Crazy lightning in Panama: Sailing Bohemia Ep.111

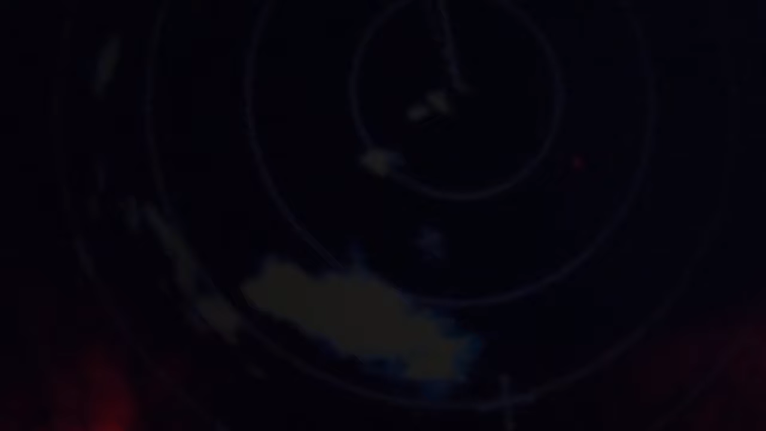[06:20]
It's at least five miles across and growing. So it's a bit of a beast already. Let's see which is faster, Bohemia or the Squall.